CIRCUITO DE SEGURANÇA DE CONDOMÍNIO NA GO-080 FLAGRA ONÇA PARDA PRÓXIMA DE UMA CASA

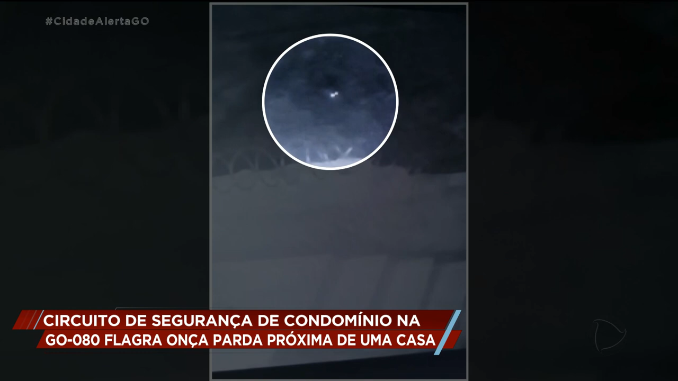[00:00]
As imagens da câmera de segurança mostram a movimentação do bicho. É noite, tudo quieto. Os cães ficam incomodados. Mistério, o que será que o vídeo registrou? O que tirou a paz dos cachorros?
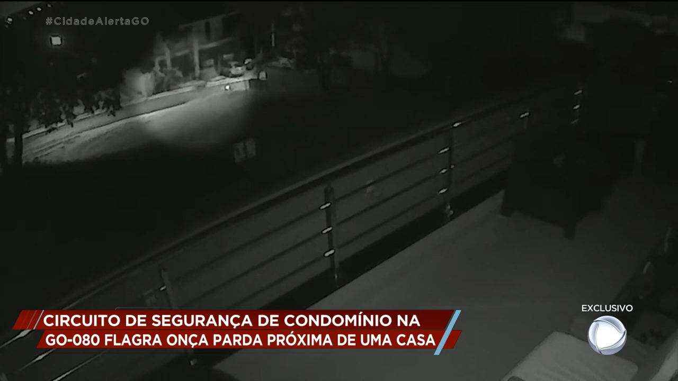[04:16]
Em 2017, uma onça-pintada, que estava rodando a região do Morro do Mendanha,
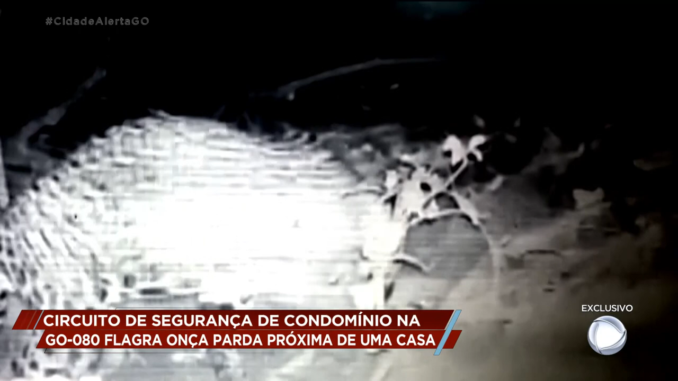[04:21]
foi localizada, capturada e solta no habitat natural.